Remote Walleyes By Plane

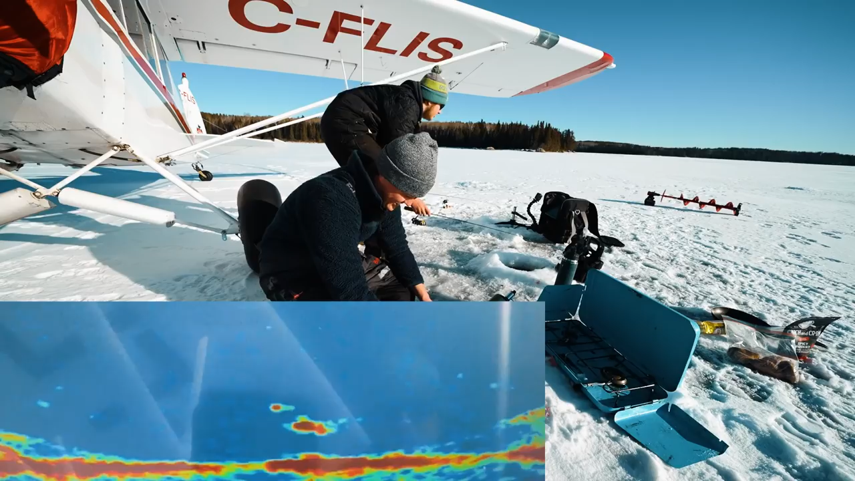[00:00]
Is that a big mark? Actually? Well that is a big fish. Hayden, please make this happen. Is he still there? Yeah. Okay, I need a fish. Oh wait. That's not the same one. This is big. This is big?
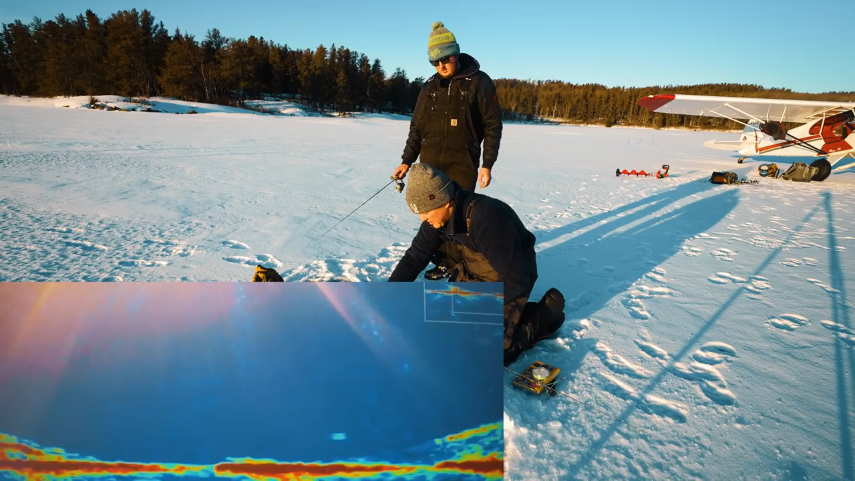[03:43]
Look at that fish coming. Look at that big mark. That's a big pike. That's a big mark. I got one on me, too. Oh, there's three fish down there. This is absolutely madness. Look at that big pike coming in. Dude, that's a 40 inch fish. I've caught some. That's a big pike. Big. Oh. I got it. Oh my goodness.
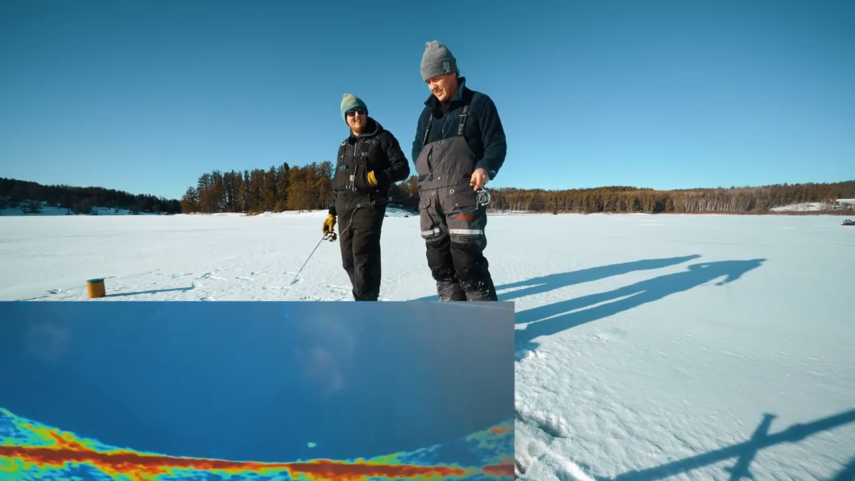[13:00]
Oh, here we go. Oh yeah. Now he's coming for you. Look at this. Oh, there's another fish. There's two down there. That's a decent mark. Simulator. And oh, he's going for me. Ooh. This might be the nicest walleye of the day. Oh, that's good. That hook's going to pop off.